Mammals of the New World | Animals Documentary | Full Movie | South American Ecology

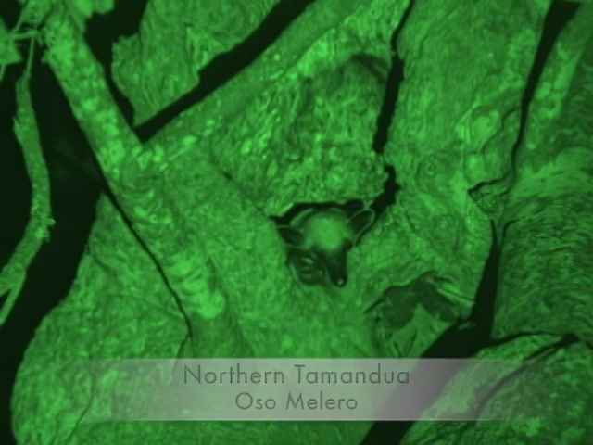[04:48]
Northern tamandua, observed at night in its den and on the prowl for ants and termites.